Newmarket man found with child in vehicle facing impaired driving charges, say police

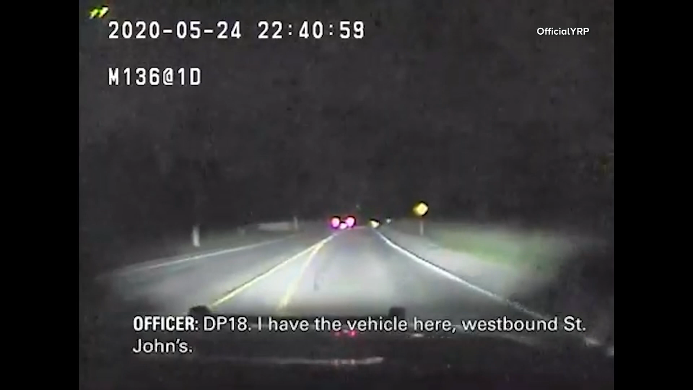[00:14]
Westbound St. John's. Swerving the road here. ICC is rolling. The driver is taking off. I'm going 60. I never did light him up. DP 18, I activated my emergency equipment and the driver has taken off. I pulled over to the side of the road and turned my lights off. 10-4,
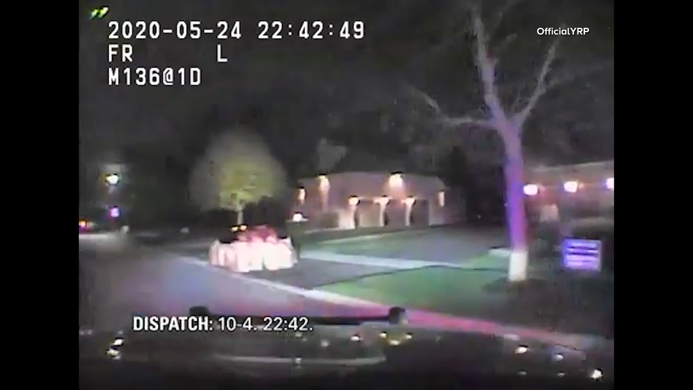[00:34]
2242. I've actually lost sight of the vehicle now. It's taken off on a pretty high rate of speed. Hi there.
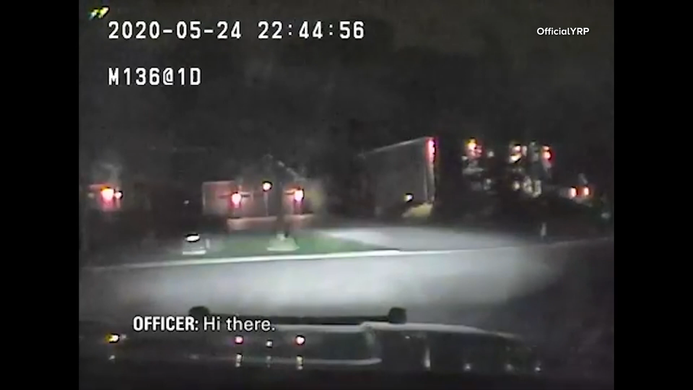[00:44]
Just saw a car turn into that first cul-de-sac. Was it a pickup truck? Yeah. All right, thank you. We're just going to drive up, one in the back, one in the front, and then approach.